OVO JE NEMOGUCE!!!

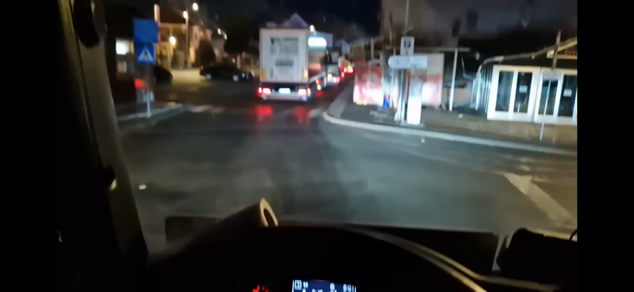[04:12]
3 sata i 20 minuta kako sam krenuo ekipa i evo me 1, 2, 3, 4 kamiona ispred mene imaju mislim
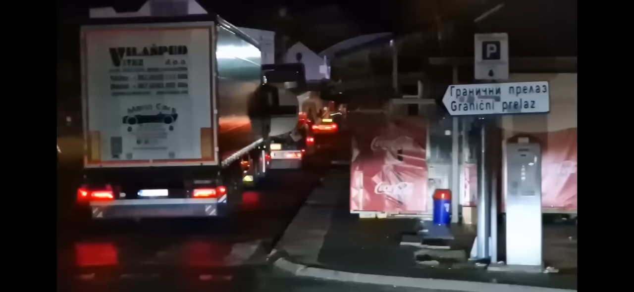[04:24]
3 kamiona i ima između ove dvije ciste i ne gore ima
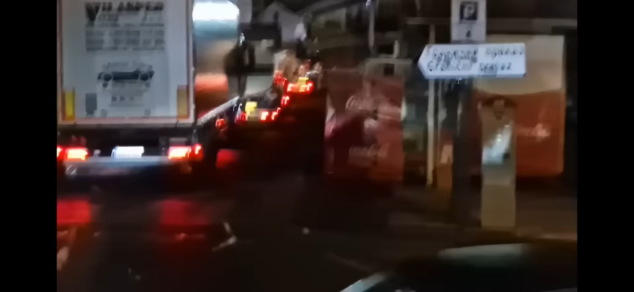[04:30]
ovaj kombi s prikolcom prevozi auto e sad mi ćemo sad ovo ovde pravo ćemo se pomaći gore možda ide evo razdružiti 3 kroz 8 papir i prijavice u policiju i naravno ovde imate da platite komunalije to kome je pratio prije 3 godine kad smo počeli tekst sa snimanjem zna o čemu se radi
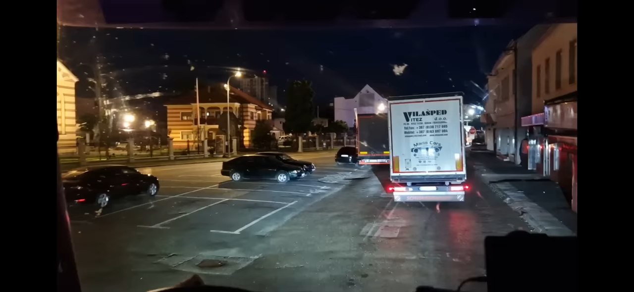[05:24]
joj ovde rupa majka draga ovo je katastrofa živa